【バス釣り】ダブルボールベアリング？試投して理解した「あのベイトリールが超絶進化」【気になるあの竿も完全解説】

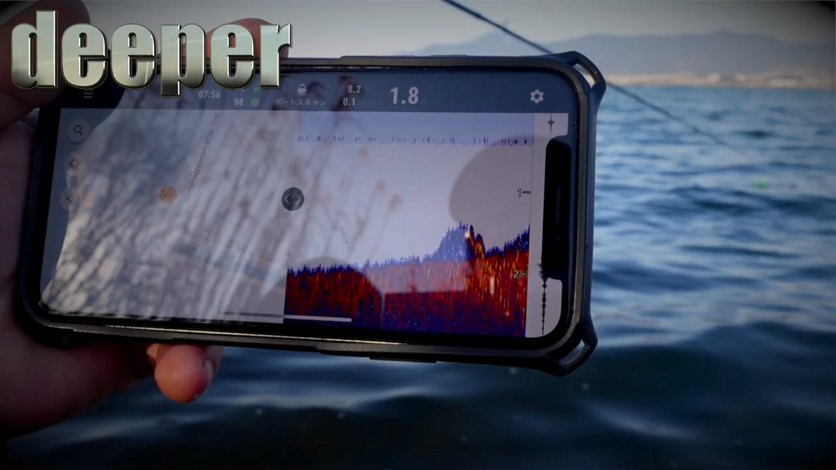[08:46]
ありませんリパー魚群探知機だったら岸から水深水を測れちゃいますよ詳しくはウェブサイトをご覧くださいバイバイん